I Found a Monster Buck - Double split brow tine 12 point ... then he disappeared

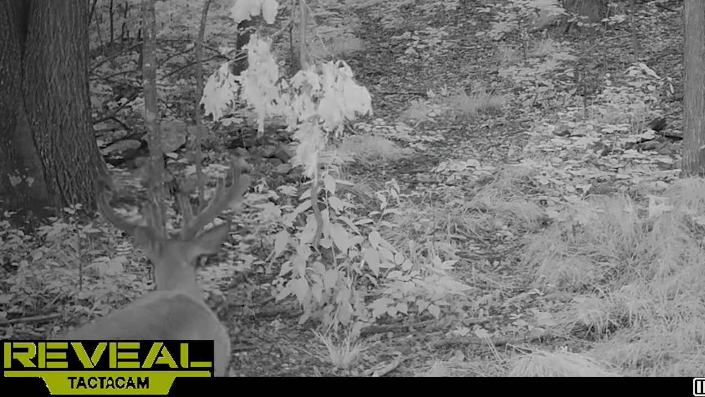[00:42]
The biggest buck that I have is a double split brow tying 12 point, who is an absolute monster. Right now he's probably got about a 19 inch spread, and that was when I saw the last picture of him on July 11th. This one place that I found was about 4 or 5 tenths of a mile walk away from the road.